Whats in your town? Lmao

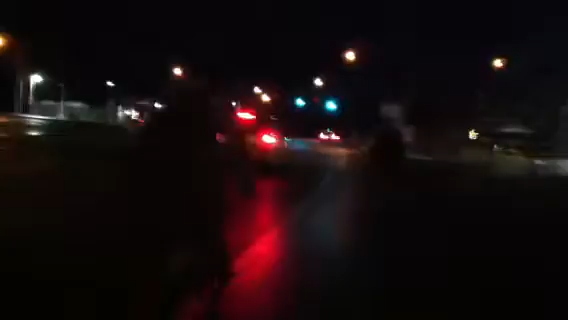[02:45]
Good. I'm good. How are you? Right. That's awesome. There was some biker dudes.